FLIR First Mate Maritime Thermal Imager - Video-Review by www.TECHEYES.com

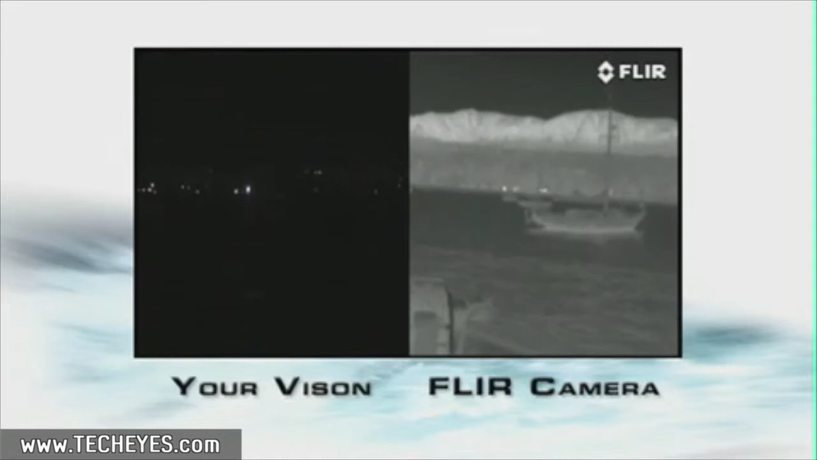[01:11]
Everyone in the water knows how important safe,
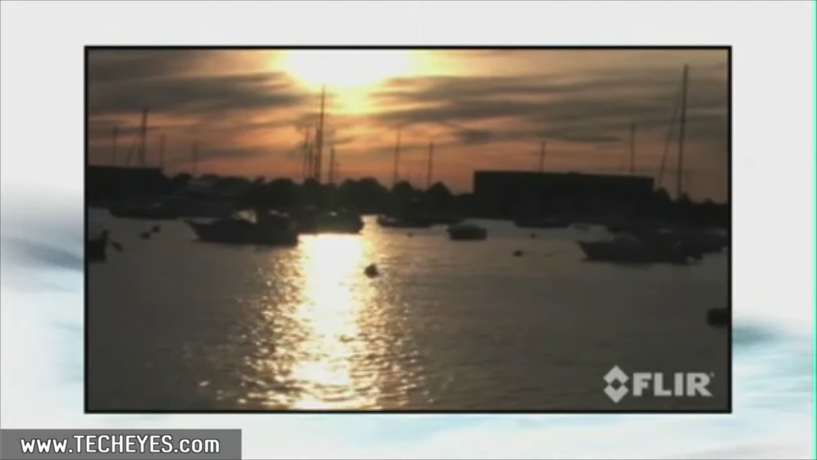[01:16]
precise navigation is and how much harder that can get when the sun goes down.
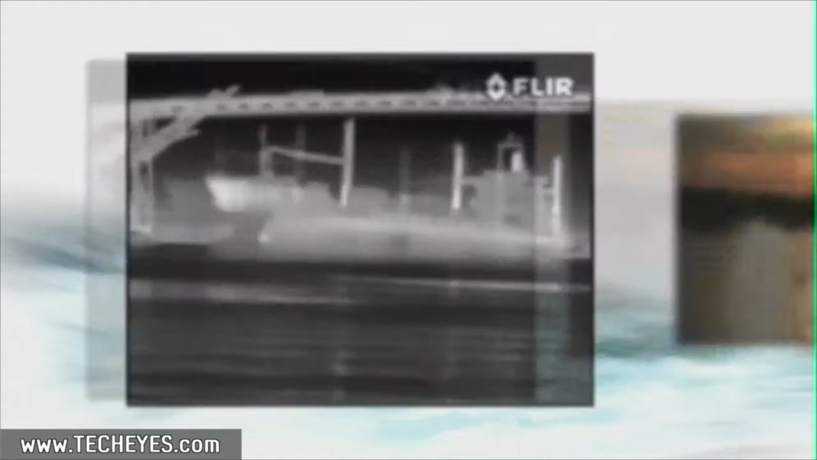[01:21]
First Mate's thermal night vision camera helps you to see other boats, obstacles in the water, buoys, channel markers and marine inferences clearly, even on the darkest nights.
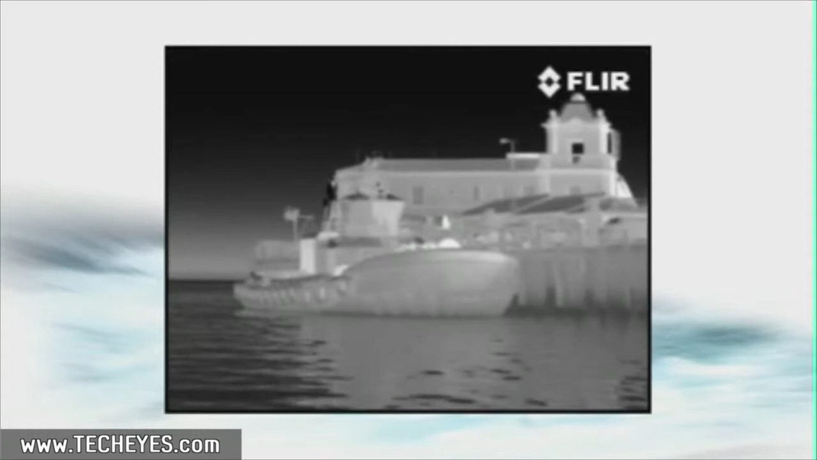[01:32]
First Mate doesn't replace your other marine electronics like radar and GPS,
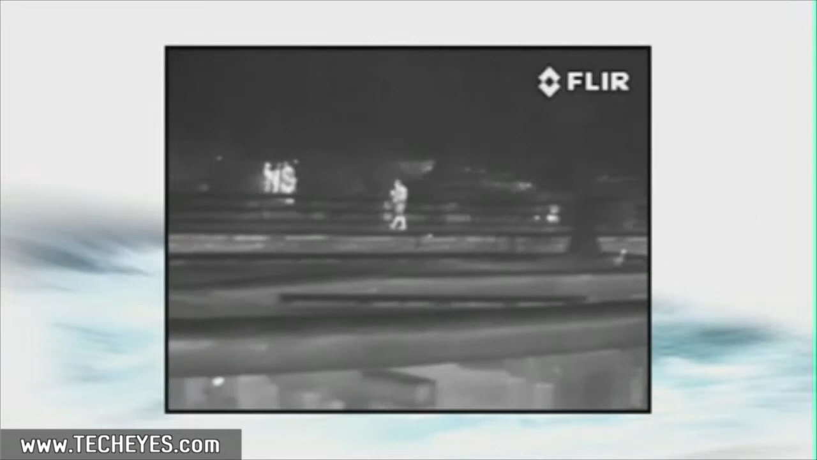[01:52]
knowing that no one can sneak aboard uninvited. Most important, nothing is better for helping you to see people in the water at
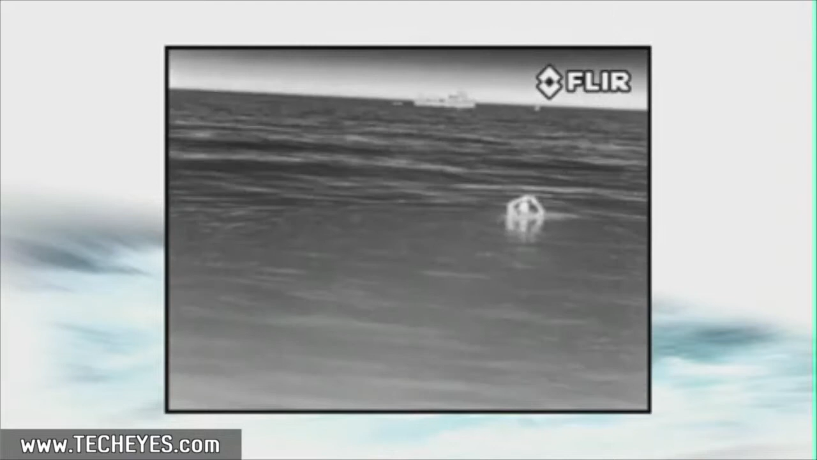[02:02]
night and getting everyone home safe and sound is the bottom line for every boater. Like all FLIR's thermal night vision cameras,
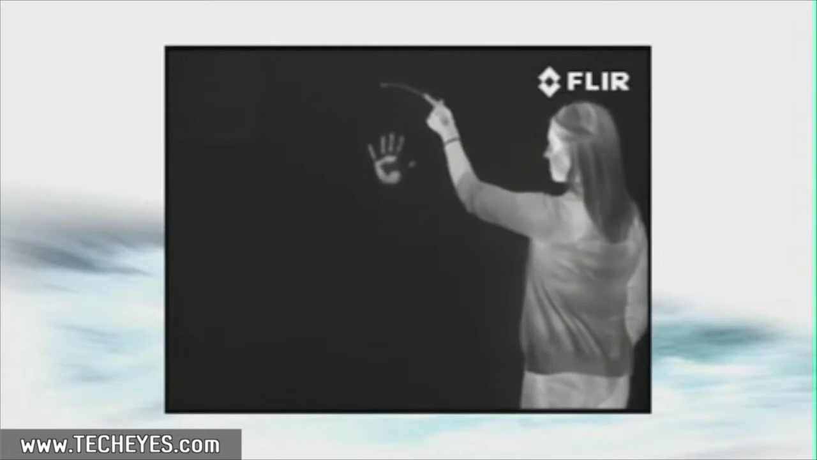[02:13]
First Mate helps you see clearly at night by making pictures from heat, not light, so you can see things that are invisible to the naked eye, whether you're in total darkness or bright sunlight.
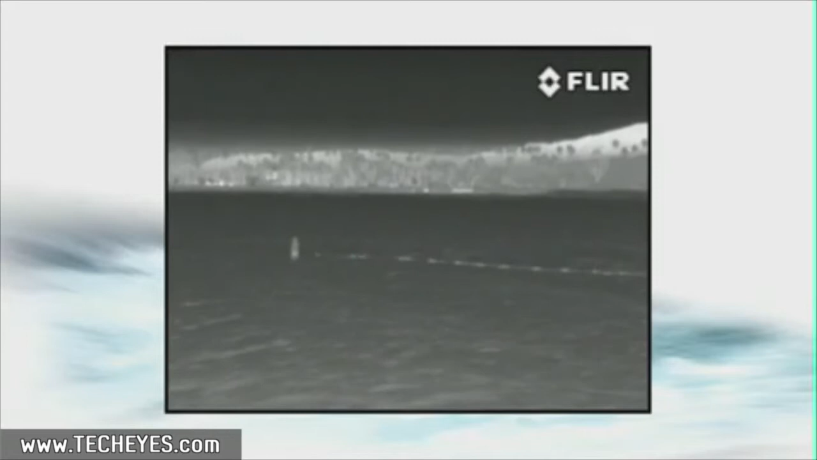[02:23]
Everything around us gives off this thermal energy, even ice. These subtle temperature differences let you see buoys, bridge abutments, docks,
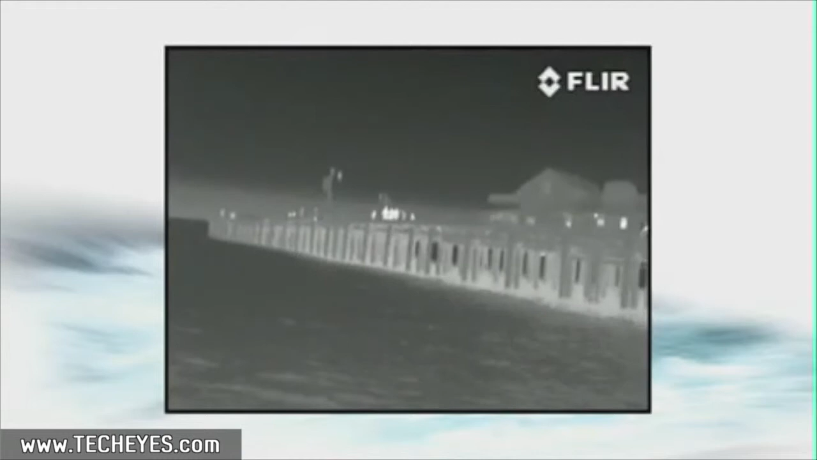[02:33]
rocks, other vessels, even things that radar can miss, like logs floating nearby.
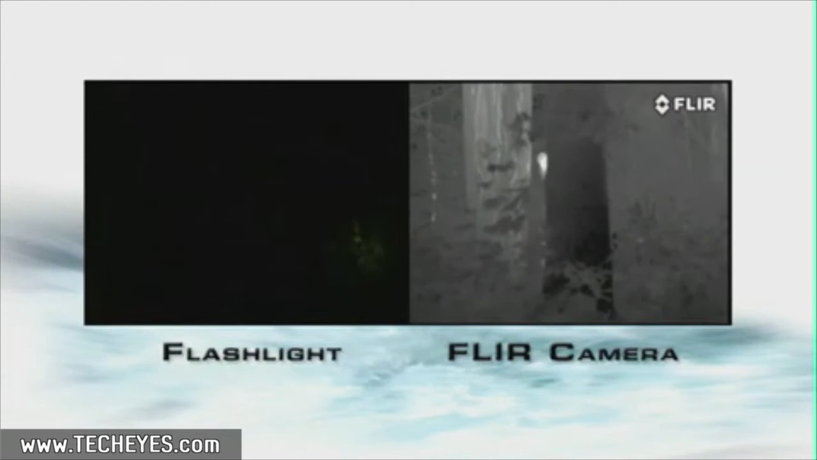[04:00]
Any time you need a flashlight, you can see better with First Mate.